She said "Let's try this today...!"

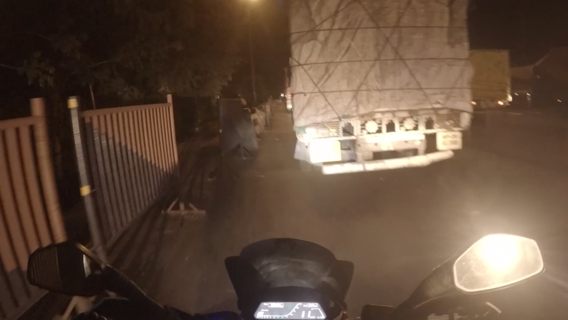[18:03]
यार गलती कर दी, बाइक वाले लेन में घुसा नहीं था मैं।
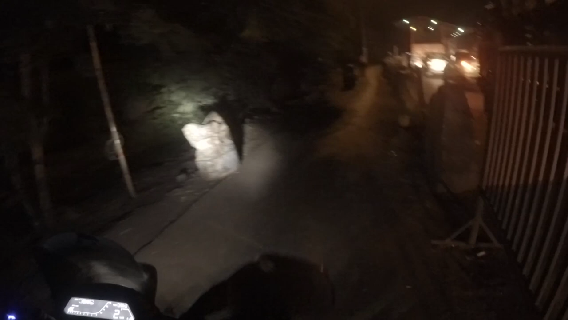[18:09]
चलो अच्छा हुआ जगह मिल गई। वेल राइट नाउ इट इज
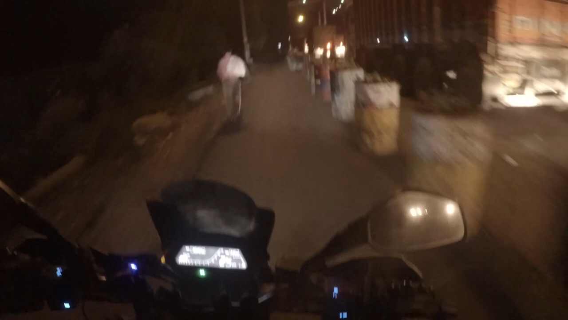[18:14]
8:15 होके गया, मतलब ऑलमोस्ट 11 घंटे होने को है, 11.5 घंटे, और अभी 65, मतलब ऑलमोस्ट 735 किलोमीटर्स के आसपास हुआ है। अभी अगले 10 या मैक्सिमम 20 किलोमीटर में पेट्रोल भराने के लिए रुकने वाले हैं,
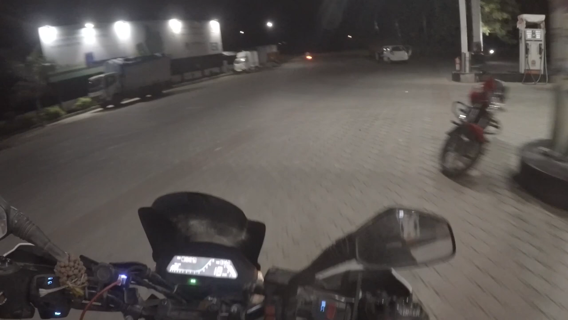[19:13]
50 मिनट में 50 किलोमीटर एकदम एग्जैक्ट कंप्लीट करने के लिए, आइडियली अपने को 50 मिनट में 60 किलोमीटर जाना है, सो दैट थोड़ा सा अपने हाथ में बफर रहेगा। इन द मीन टाइम आज के
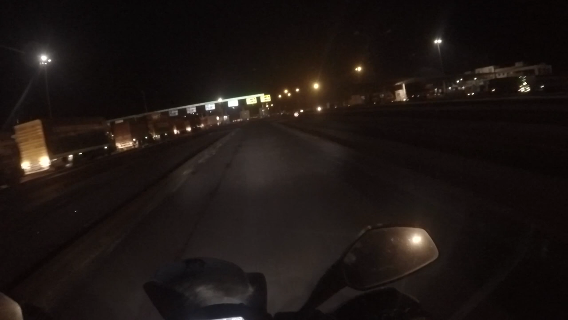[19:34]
दिन में हम यूपी से थोड़ी देर के लिए राजस्थान, फिर उसके बाद एमपी, और एमपी पूरा क्रॉस करके महाराष्ट्र में एंट्री करते हुए अचानक से ऐसा लगने लगा कि घर नजदीक आ गया। बैक इन महाराष्ट्र आफ्टर 16 days. We are on Sendhwa City bypass. Actually, this is where the bypass ends.
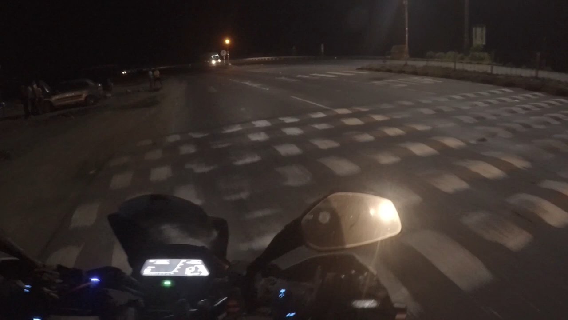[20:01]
तो थोड़ा साइड में रुक के अपना राइड का स्टैट्स चेक कर लेते हैं. लेट्स सी हाउ फार वी हैव गॉट.